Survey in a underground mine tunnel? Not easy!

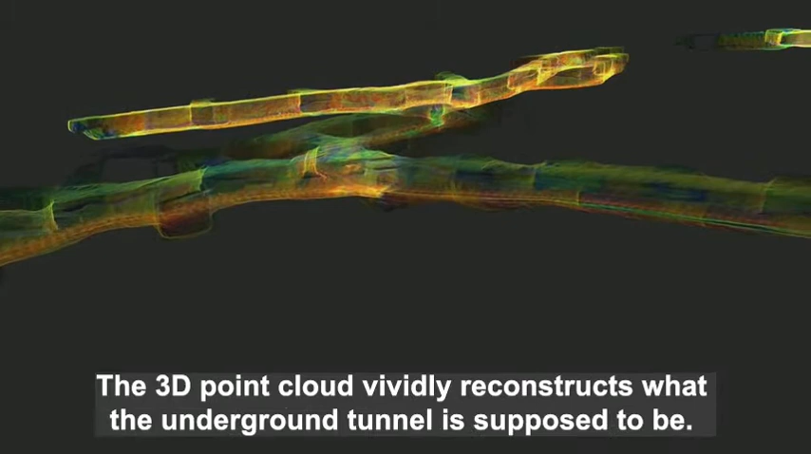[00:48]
The 3D point cloud vividly reconstructs what the underground tunnel is supposed to be.
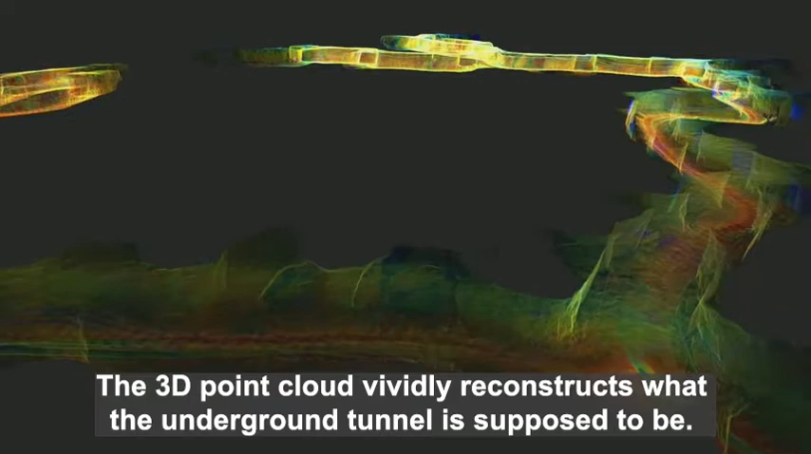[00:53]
Now, let's look into some details of the point cloud.
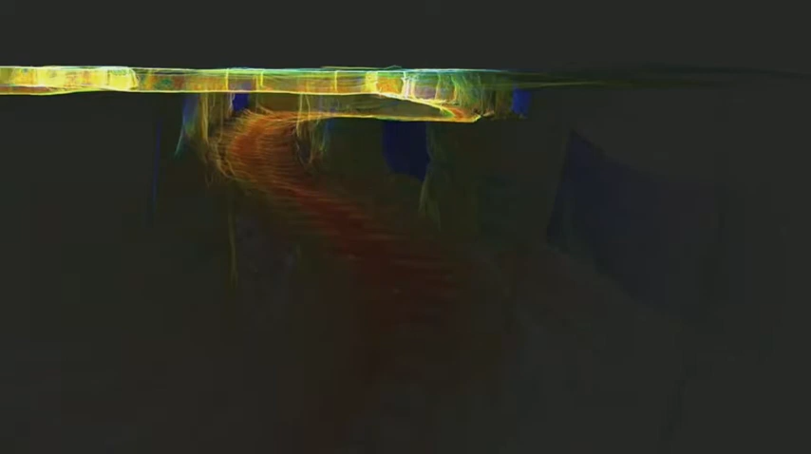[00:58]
With the point cloud, topographic data,
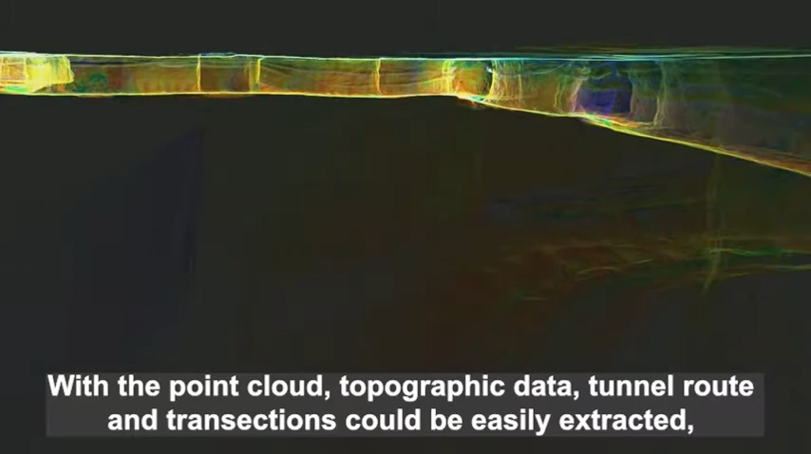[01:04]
tunnel route and transactions could be easily extracted,
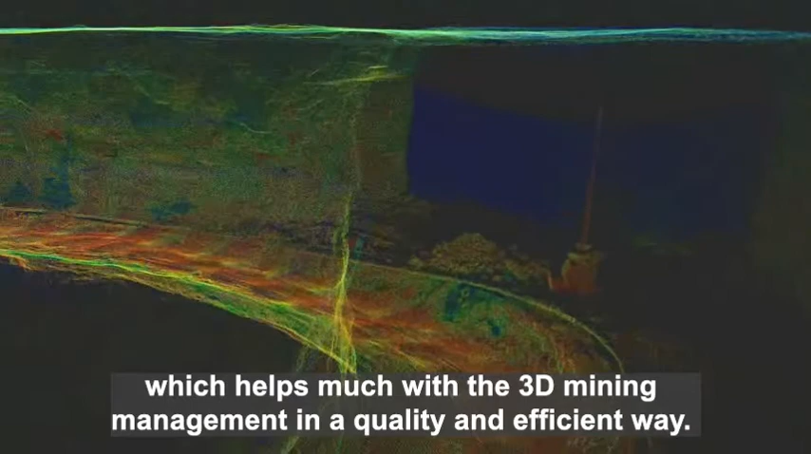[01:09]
which helps much with the 3D mining management in a quality and efficient way.
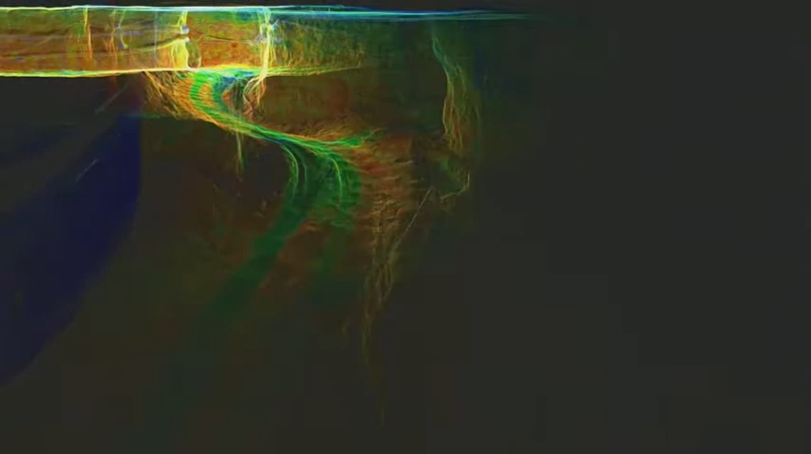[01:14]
Handheld LADAR might be a very ideal tool to challenge this type of tough sites.
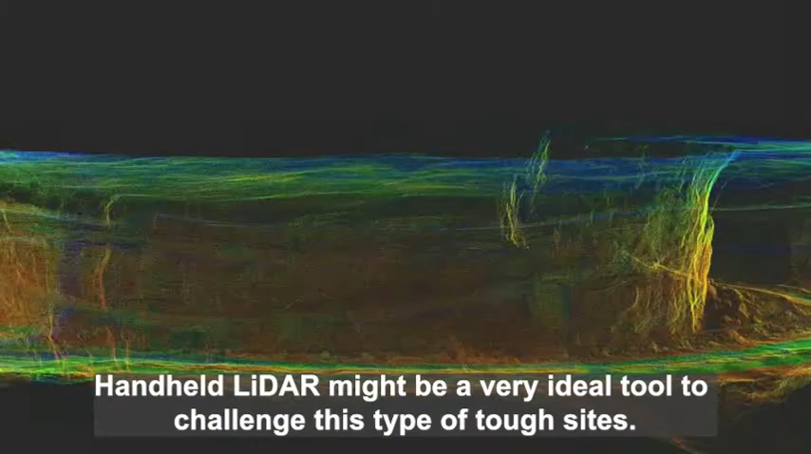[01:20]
Hold it, scan and capture on the move, much faster than tripod-mounted scanning.
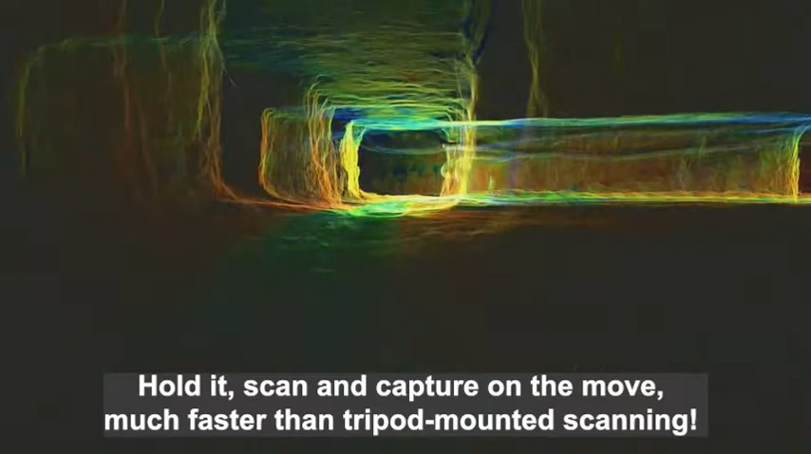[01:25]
After fieldwork, you may directly obtain the result in minutes.
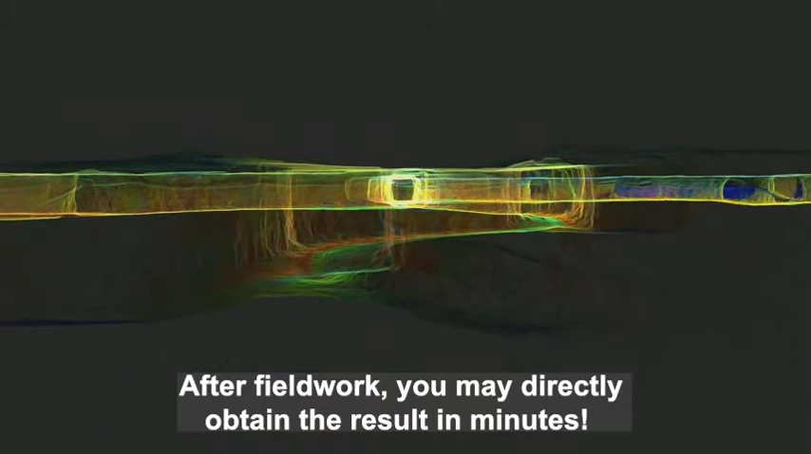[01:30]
If you expect a highly accurate output, well, just proceed with post-process.